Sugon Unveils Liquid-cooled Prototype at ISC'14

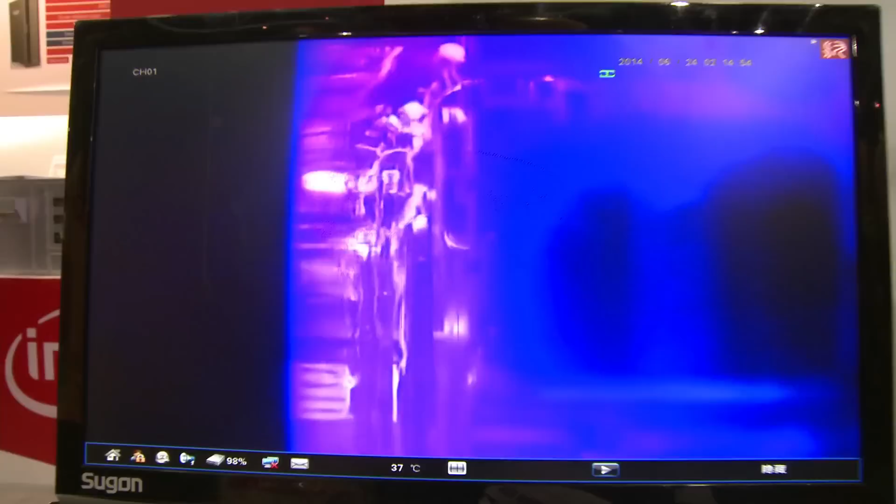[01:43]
is heated into gas and go out of the outlet.